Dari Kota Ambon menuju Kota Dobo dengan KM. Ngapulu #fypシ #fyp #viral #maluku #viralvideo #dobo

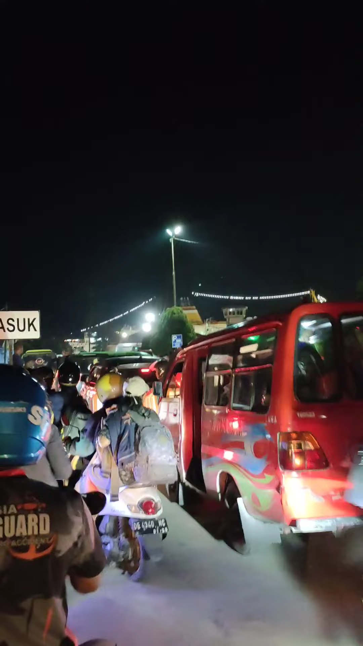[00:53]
lihat banyak orang yang mau berangkat maupun berdatangan di kota